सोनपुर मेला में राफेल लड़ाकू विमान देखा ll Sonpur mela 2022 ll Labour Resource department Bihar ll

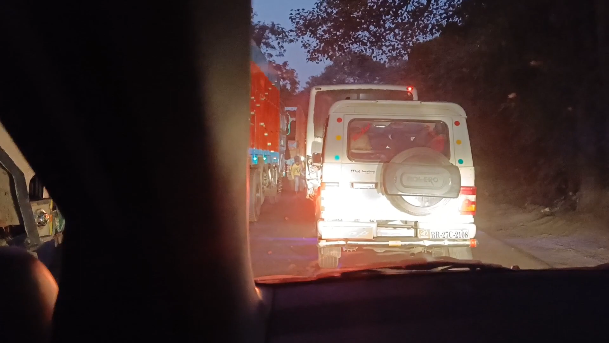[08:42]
तो गाइस, आप देख सकते हैं कि हम सुबह बोल भी रहे थे कि अगर ये गुमटी लग जाती है, आगे रेलवे गुमटी है, तो काफ़ी लंबा गाड़ियों का कतार लग जाती है यहाँ पे। तो आप देख सकते हैं कि दोनों साइड साइड में ट्रक वगैरह लग गया है,